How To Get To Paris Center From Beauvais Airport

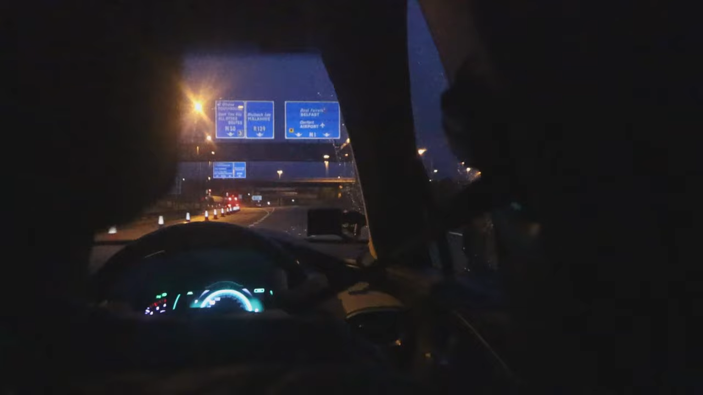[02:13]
No traffic. Dublin has several flights to Paris per day. But this 6am one was just by far the cheapest.